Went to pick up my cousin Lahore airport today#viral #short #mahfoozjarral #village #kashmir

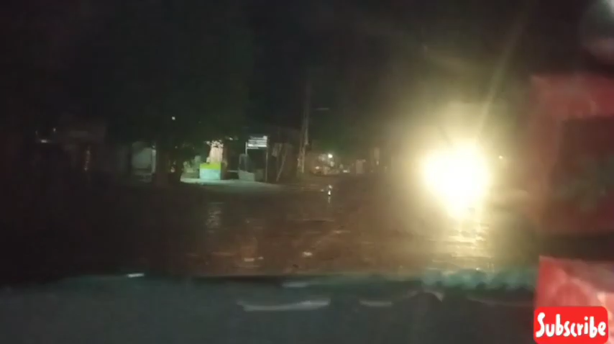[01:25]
तो अभी ये देखें बारिश के साथ रास्ते कितने ख़राब हो गए हैं, तो अभी रास्ते में जा रहे हैं हम जनाब।